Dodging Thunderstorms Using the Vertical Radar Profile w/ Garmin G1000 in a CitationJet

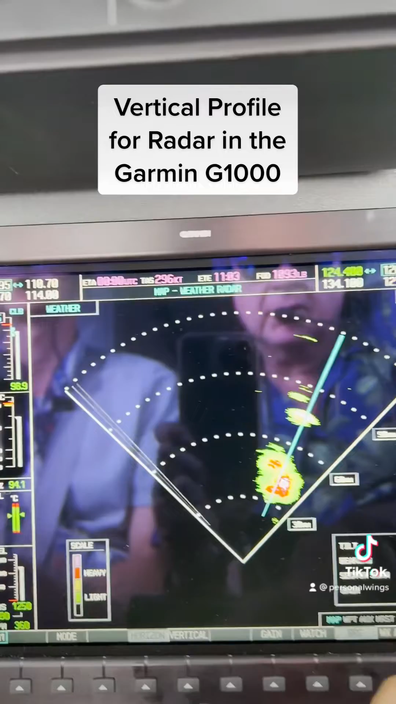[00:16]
profile aspect capability of the radar.
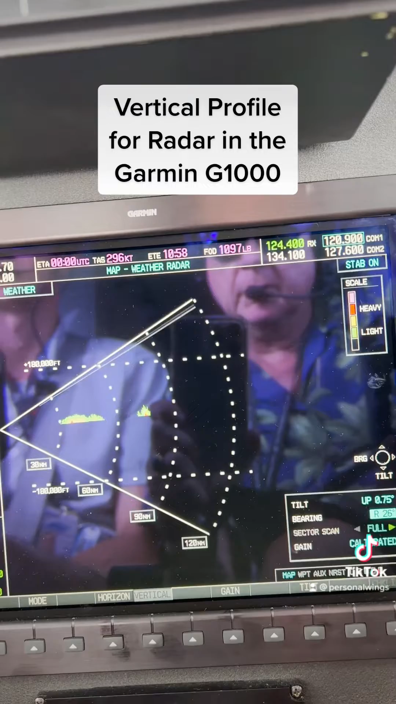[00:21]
So we go vertical profile with the bearing point over to the right, and this confirms that we have a large cell moment because it's asymmetric.
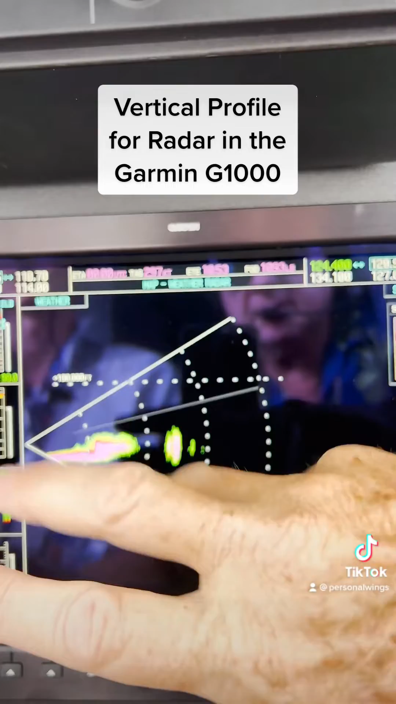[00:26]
If it's symmetric, good chance it may not be a building cell. So you can see that one, and you see the other one at about, oh, somewhere around 75 miles.
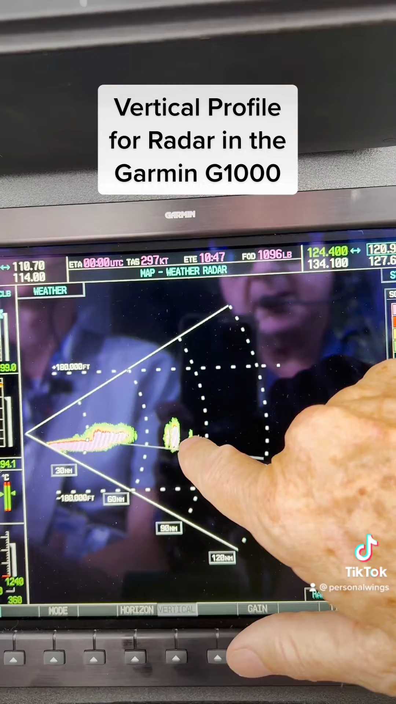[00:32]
So we come back and forth. There they are. Bingo. That confirms that.
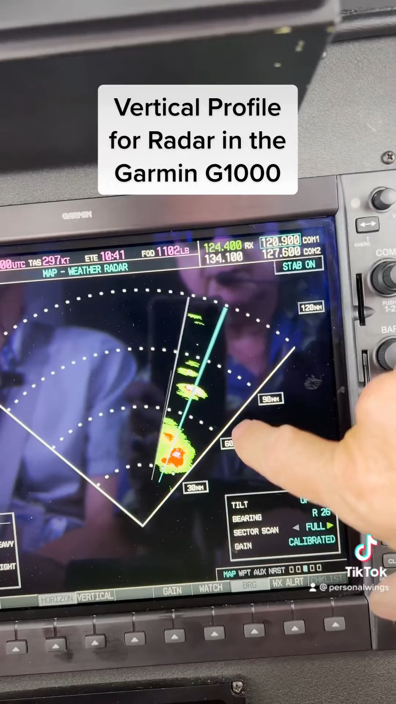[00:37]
We can also play around. We've got another one building out there, so let's just move this over a little bit farther to the left.
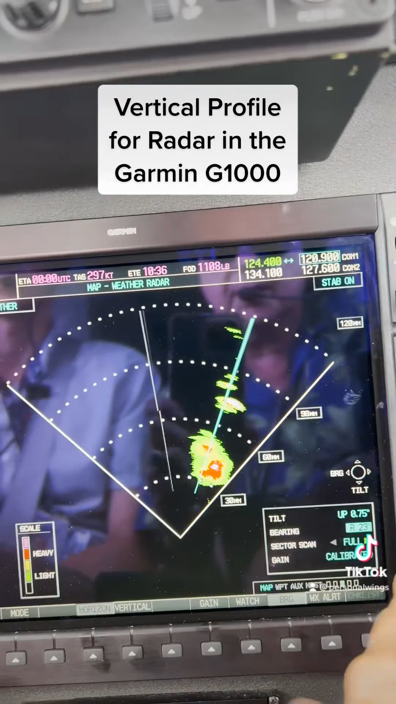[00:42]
Let's see if we can see that one individually. Look here, and bingo. Yep, we got all those cells. Perfect example of using the vertical profile on the radar in the G1000.